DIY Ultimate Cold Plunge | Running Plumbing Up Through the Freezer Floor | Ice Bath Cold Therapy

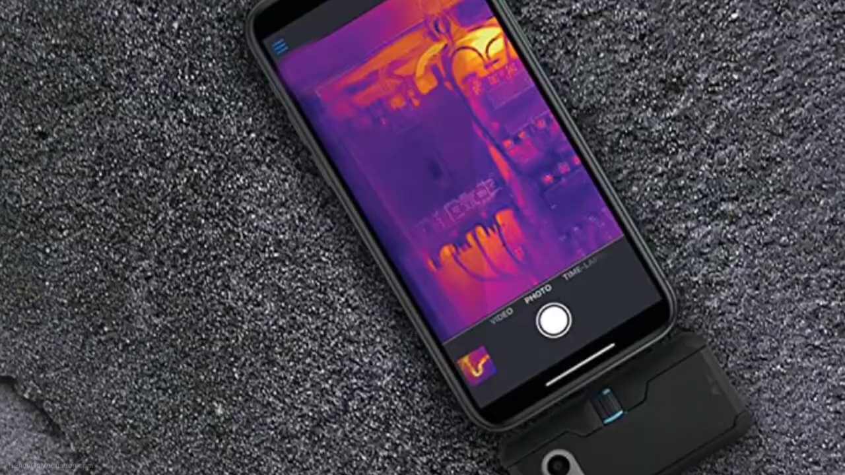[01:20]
You can see the heat signature of the coolant lines on the upper walls of my freezer.
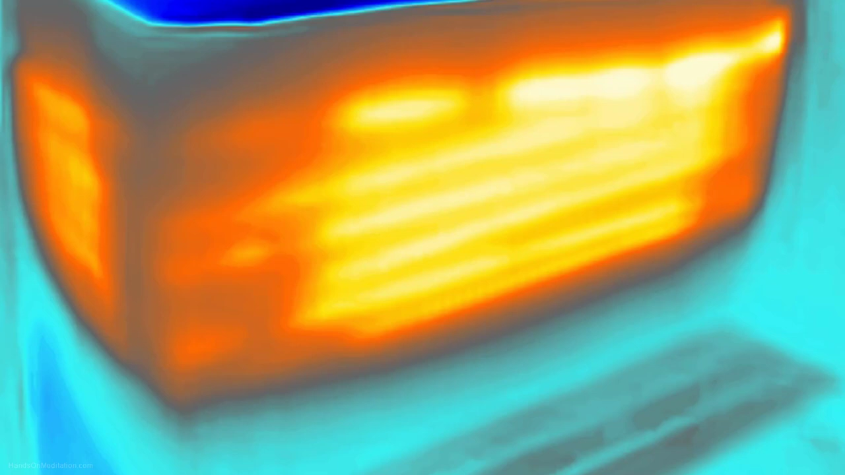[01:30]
The bottom looks clear and an inside view also confirms that there are no coolant lines in the floor, so I should be good to go.